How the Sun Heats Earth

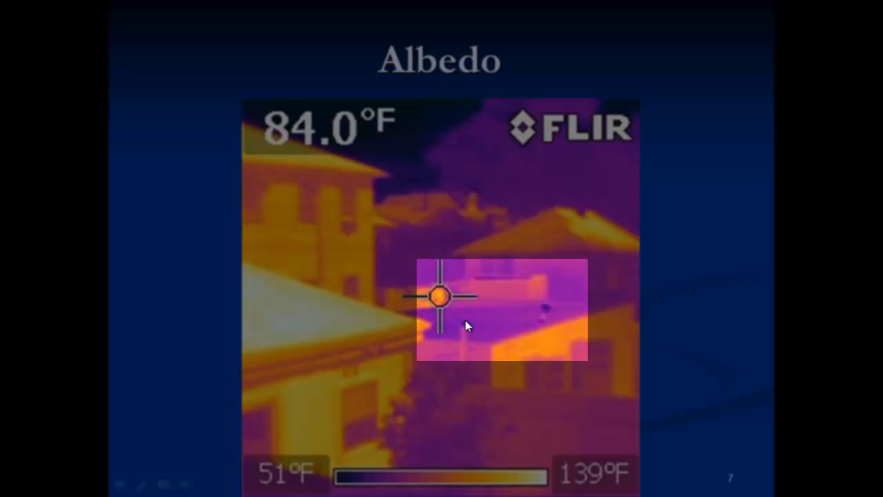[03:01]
On screen: spot 84.0°F, scale top 139°F, scale bottom 51°F
That's because the coloring applied to the infrared camera shows the hottest surfaces in the yellow to white range and the cooler surfaces closer to blue.
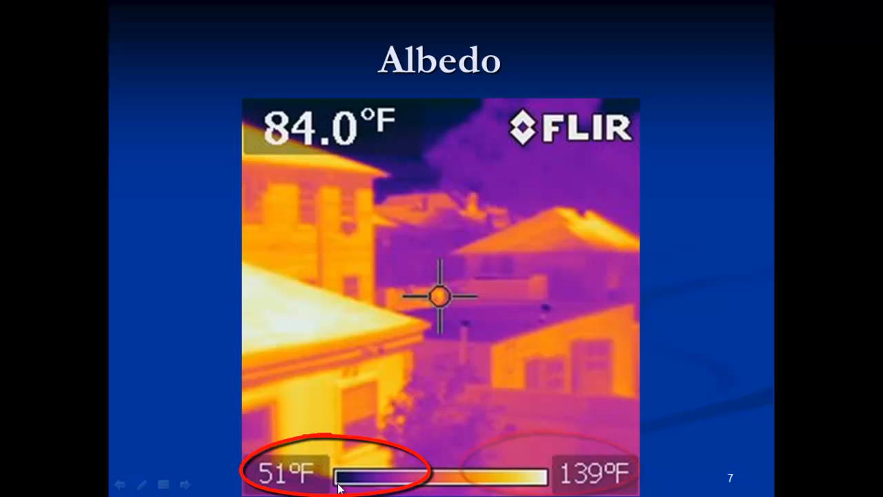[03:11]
On screen: spot 84.0°F, scale top 139°F, scale bottom 51°F
That's what albedo is, the amount of reflection a surface has. The white roof has a higher albedo than the darker roof.